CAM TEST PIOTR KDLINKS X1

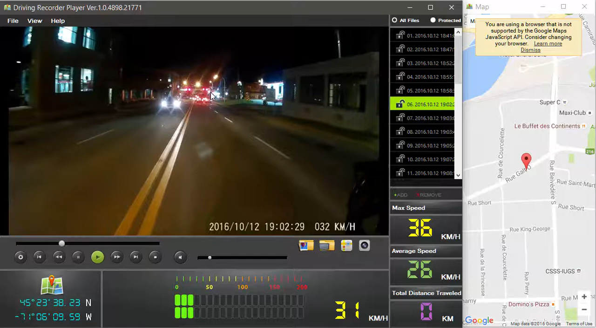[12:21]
qu'il s'agit de lumière. Donc, si on regarde la lumière rouge, ça va être rouge, mais les lumières vertes ne sont plus vertes, elles sont bleues. Petit inconvénient dans la vidéo, vraiment pas grand-chose parce que ça ne me dérange pas que les lumières soient bleues ou vertes. Autant qu'on voit la différence entre le rouge et vertes. Donc, pour moi, ce n'est pas vraiment quelque chose de grave. Vous verrez toujours la vitesse que je roule ici.
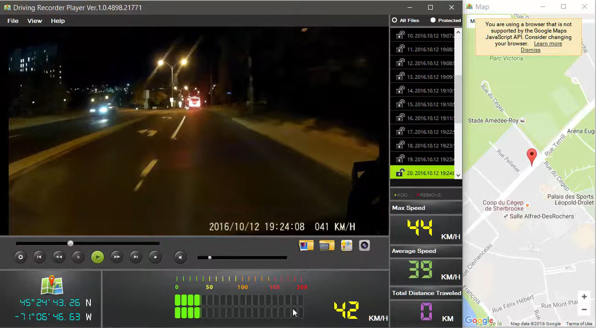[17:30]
Donc, c'est temps réel. C'est GPS. Je trouve ça magnifique. Si vous avez des commentaires ou des questions, ne gênez-vous pas. Je vais pouvoir répondre selon mes connaissances de ça. Ici, il y a quelque chose que je trouvais ça bien. Regardez la bicyclette. On a vu quand ça passait juste des côtés. Mais, ensuite, on la voit pareil. Avec les reflets, on la voit très bien.
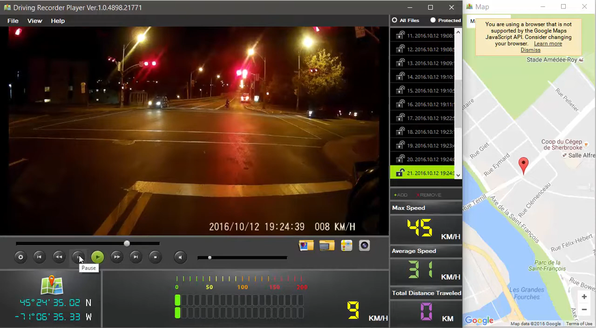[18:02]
Tout de suite après, on voit bien quand même. Bon, on va sauter sur l'autre clip. Ce n'était pas une bicyclette, c'était une bicyclette, je pense, électrique, parce que ça roulait quand même vite.
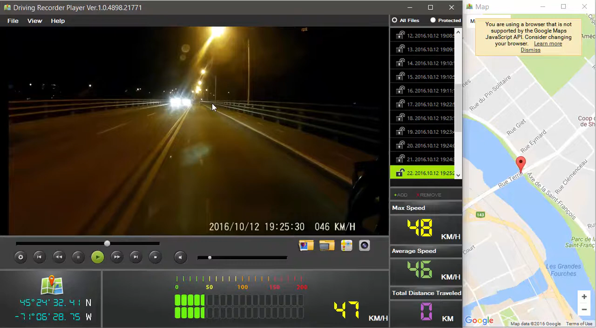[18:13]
Il roule là-dedans. Je ne courrais pas après ça, mais je vais vous montrer de quoi ça l'air dans Noirsor. Un autre endroit qui devient plus sombre, éloigné.
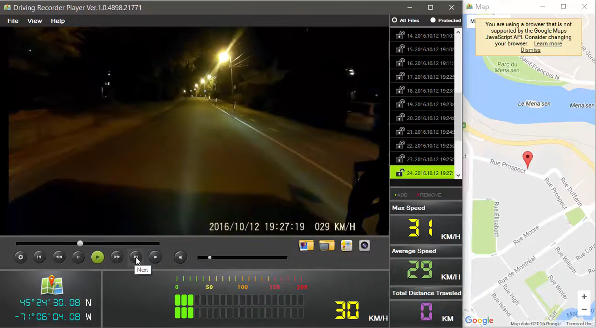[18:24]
On ne dirait même pas que ça semble comme ça. Il n'y en avait pas beaucoup de lumière, on sait bien. Voyez-vous, la bicyclette qui roule quand même, on la voit. Même s'il n'y a pas de lumière, parce que la petite lumière en arrière, ça flashe de temps en temps, ça nous indique qu'il y a quelque chose et on voit pareil. Donc, on a besoin d'images, on voit très bien.
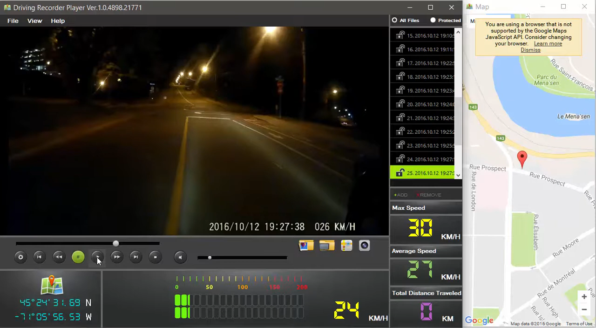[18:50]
Avec les yeux, on ne les voit pas assez bien qu'avec la caméra. Donc, sensibilité de ça, je trouve ça extraordinaire. On va aller plus loin un petit peu.
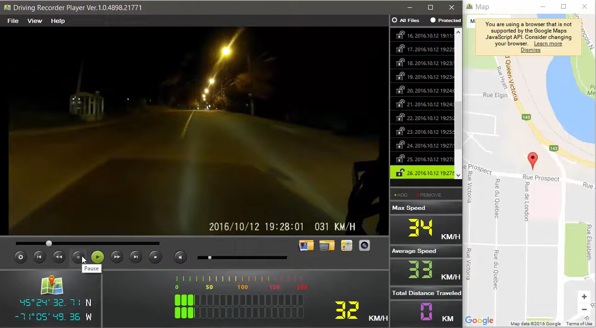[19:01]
Le test que je voulais faire, c'est surtout dans la rue très sombre, parce que la plupart des caméras, et voilà, pour la bicyclette, la plupart des caméras où c'est très sombre et il y a des lumières qui se pointent, ça fait notre image floue, on ne voit plus rien en avant.
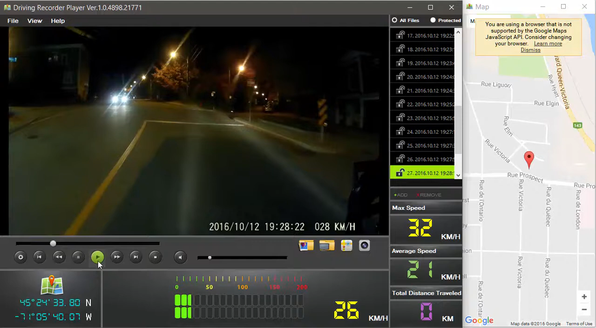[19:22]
Ça devient tout avec des problèmes comme des petits carrés digitales. Elle, absolument rien. Ici, c'est une belle image, c'est une image arrêtée, bien sûr, mais très forte lumière, la lumière d'en face avec une auto et l'image ne perd pas sa valeur. Donc, si vous avez besoin d'une caméra comme ça, ou si vous voulez, à un moment donné, acheter une caméra comme ça, je vous propose ce modèle-là.
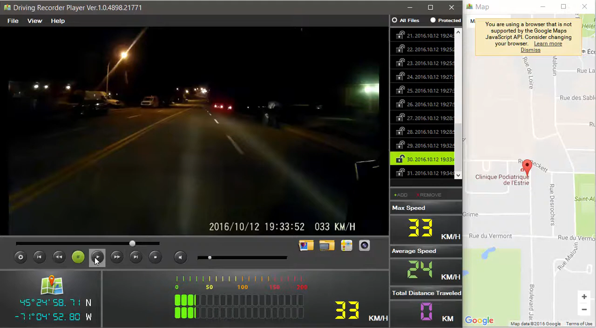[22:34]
Ça ne se passe pas là. Je suis sur l'autre voie. Il y a deux voies à l'envers sur le boulevard Jean-Cartier. Et, comme je vous dis, pour le besoin du vidéo, j'ai coupé ça. Un petit peu. Donc, vous voyez ce qui est arrivé. Il y a une voiture très pressée. J'avais 45 à l'heure. La vitesse moyenne, présentement, je roule à 43 à l'heure. Il m'a dépassé sur la ligne double toute la longueur. On arrive à stop juste ici. Regardez bien ma vitesse. Regardez la voiture. On ne voit pas la plaque à cette distance-là. C'est pour ça que je n'ai pas montré au complet le dépassement.